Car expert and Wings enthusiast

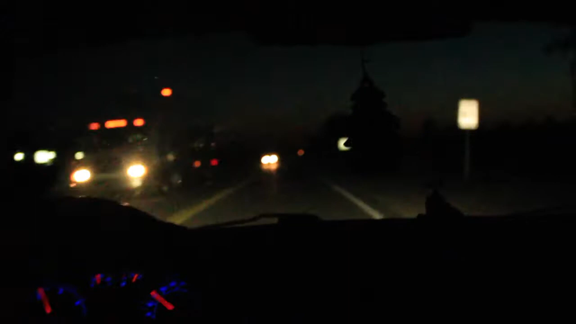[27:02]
It's dark, but the colors of blue and red are actually nice. I know.